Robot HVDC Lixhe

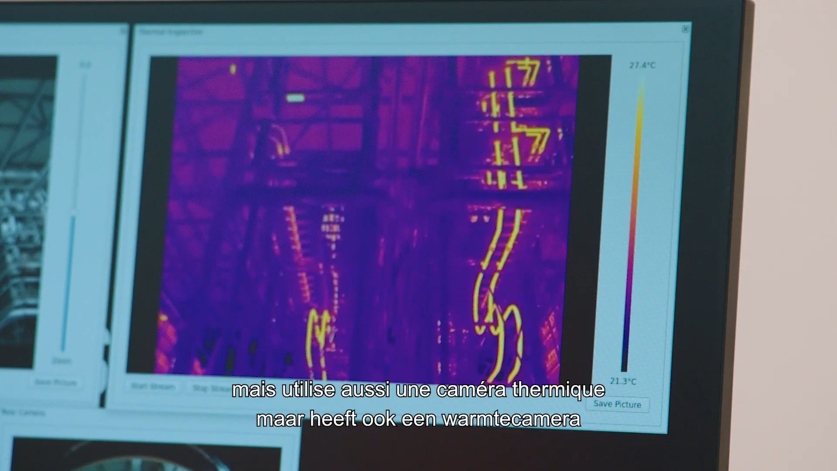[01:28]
On screen: scale top 27.4°C, scale bottom 21.3°C
It also has a thermal camera to allow detection of hotspots.